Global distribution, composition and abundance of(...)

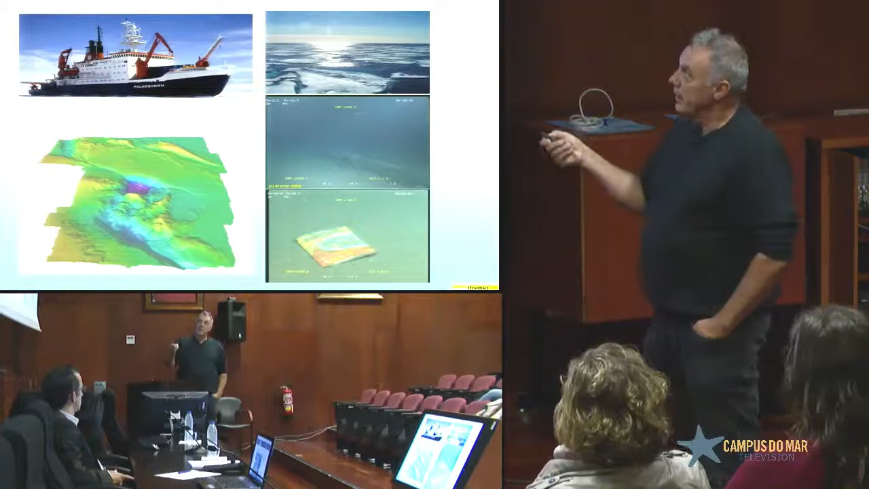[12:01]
We went to 80 north, more northern than Spitzberg, with a German icebreaker. And we have been counting there. This is the Molloy Deep. This is a special area, 5,500 meters. And we found plenty of different litter. And the densities here were exactly the same than in the channel between England and France. So channel is a very specific situation because the flow coming from the Gulf Stream is entering the North Sea.